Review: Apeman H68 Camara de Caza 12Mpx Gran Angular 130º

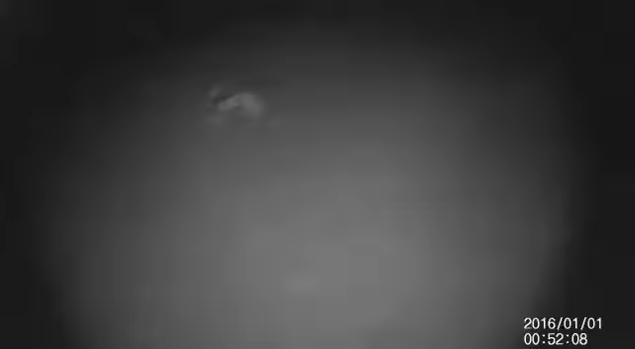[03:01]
El animal salvaje Está ahí Está ahí No se para Eh, animal Ahí está Ahí está Está buscando
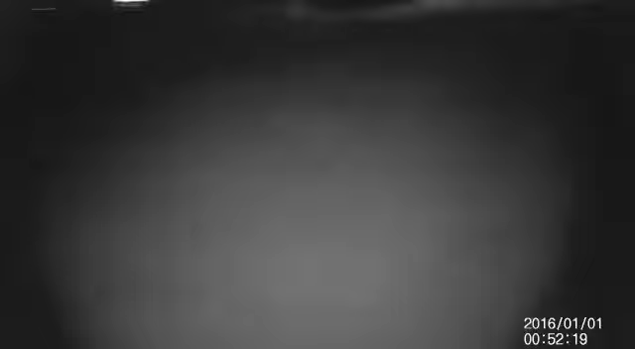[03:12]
a su presa Va a cazarla Es un animal muy peligroso
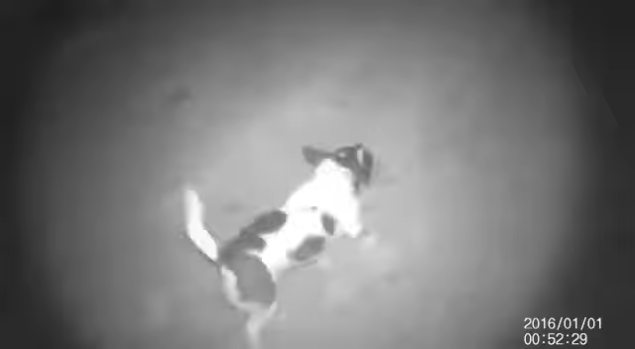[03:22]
Corre Caza Busca Busca tu presa Aquí Se queda Quieto
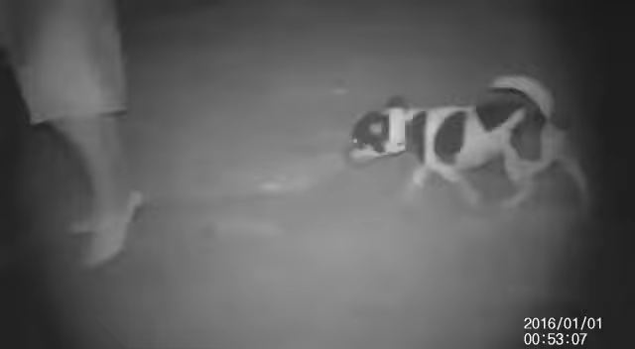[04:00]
El animal se esconde El animal se esconde No seериó No se puede No se puede